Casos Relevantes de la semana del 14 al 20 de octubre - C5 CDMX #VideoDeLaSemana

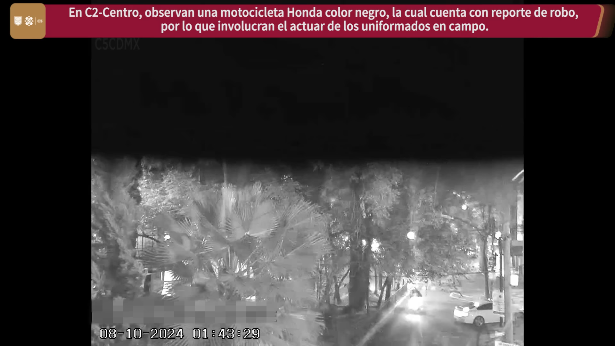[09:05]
En C2 Centro, observan una motocicleta Honda color negro, la cual cuenta con reporte de robo, por lo que involucran el actuar de uniformados en campo.